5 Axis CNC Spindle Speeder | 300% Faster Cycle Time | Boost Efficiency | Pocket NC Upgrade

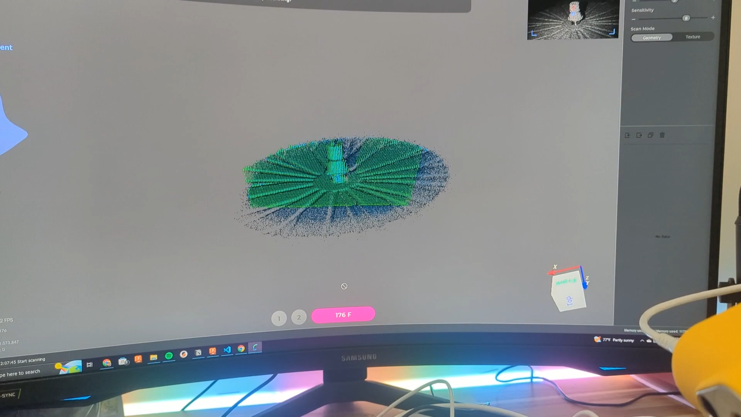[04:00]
I'll 3D scan one of my existing tool holders and bring that into CAD. Now with those parts and this rough sketch, I'll jump into CAD and whip up a prototype design.